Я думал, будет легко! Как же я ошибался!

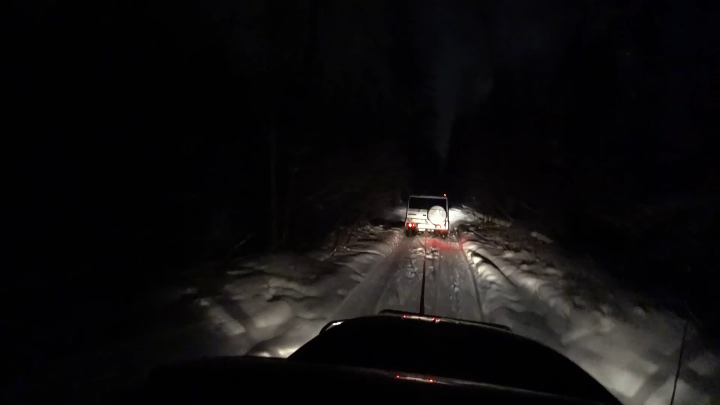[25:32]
пока надо сказать дирвейс ковбой справляется и тащит его потому что передний мост от ключа не работает вот и дождь едет только на заднем мосту поскольку сейчас уже очень поздно